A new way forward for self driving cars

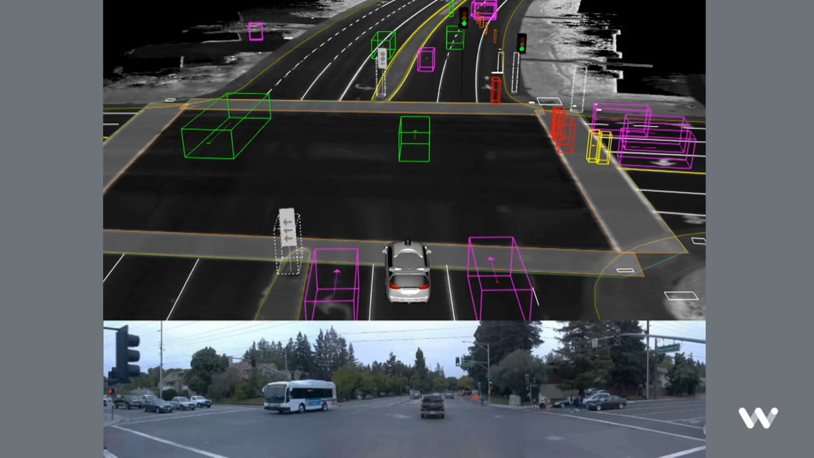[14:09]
You can see our sensors are tracking and recognizing every object around the vehicle. Now, for each road user, our technology is able to make predictions about their movements in the future, just like a human would, except that while a person may only be able to do this for a handful of objects in front of them,
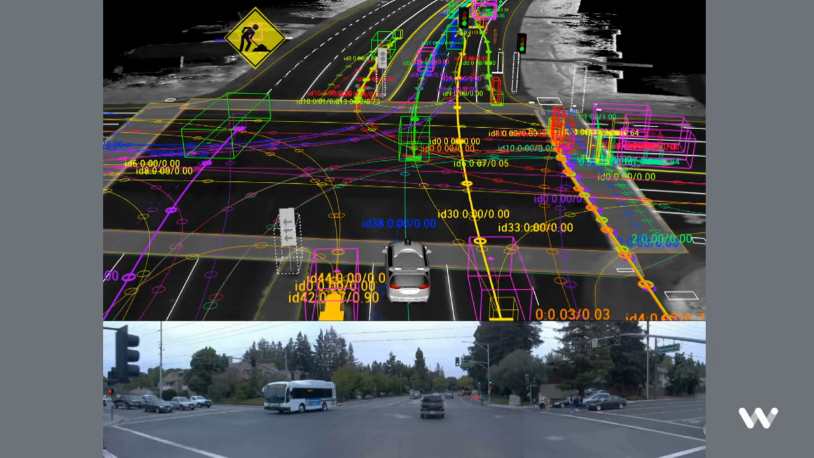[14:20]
we can do this for literally hundreds of objects simultaneously all around us. Now, in the video you just watched a few minutes ago,
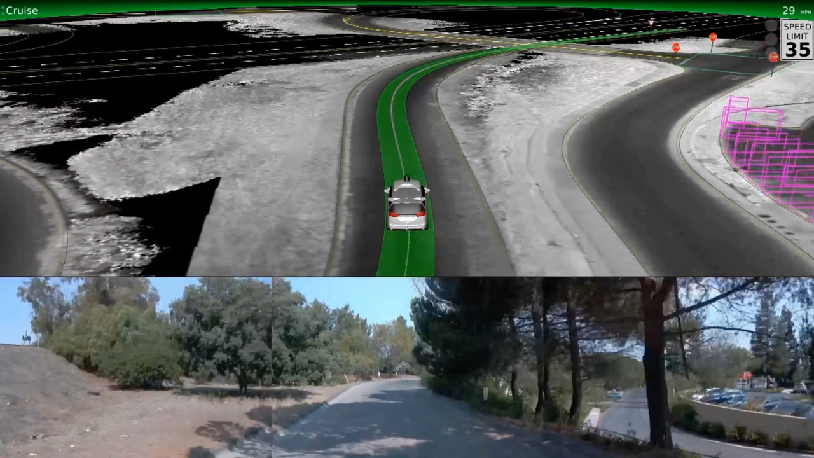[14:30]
the fact that we could operate on public roads without a human driver means we have to be ready to safely handle everything that could happen,
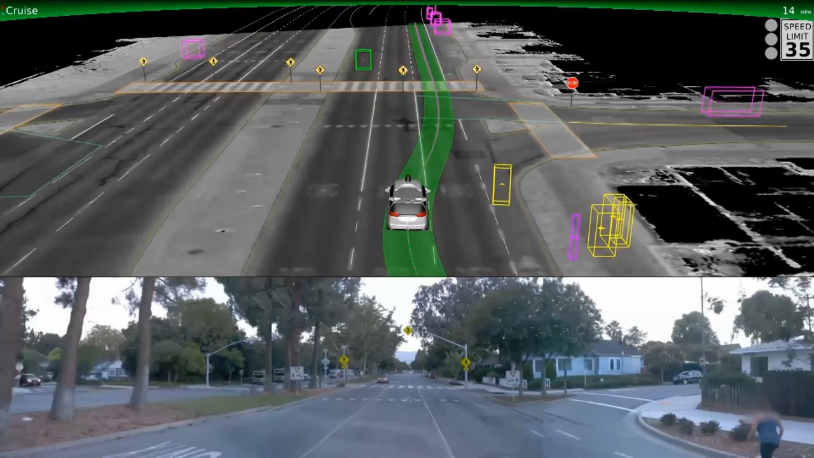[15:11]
Here, a dog runs onto the road, and its owner runs after it. We're able to detect both quickly enough to slow down. Finally, this is literally a joke come to life.
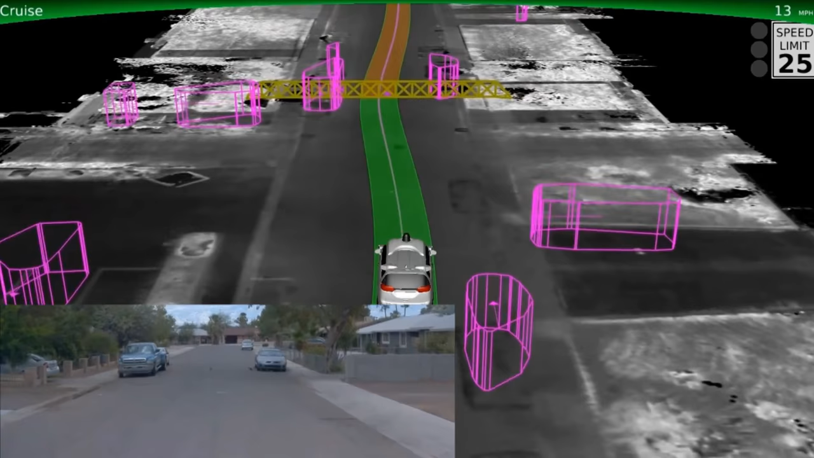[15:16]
So why did the chicken cross the road? Apparently, it was really just to get to the other side.
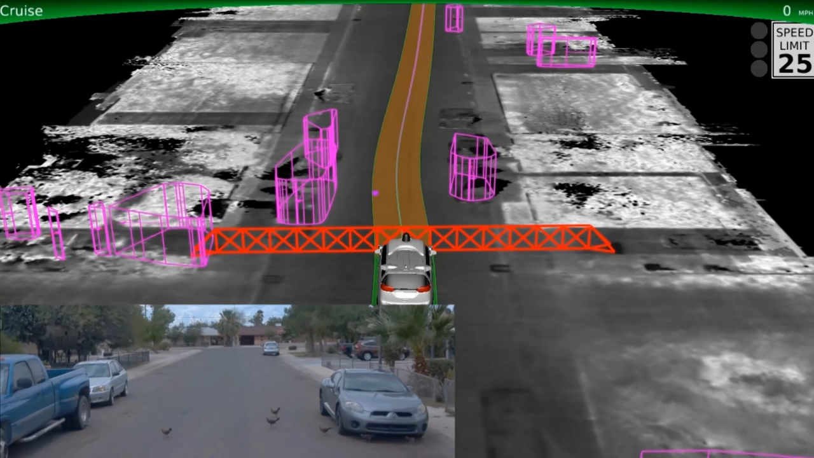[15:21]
Our vehicles may not have a very good sense of humor, but they did see the chickens, and they slowed down.